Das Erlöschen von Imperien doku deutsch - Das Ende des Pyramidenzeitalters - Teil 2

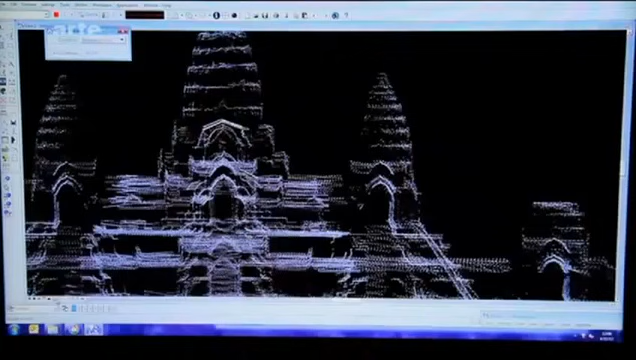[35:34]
Es ist erstaunlich, in welchem Ausmaß uns das Programm erlaubt, die Landschaft in verschiedenen Maßstäben zu untersuchen.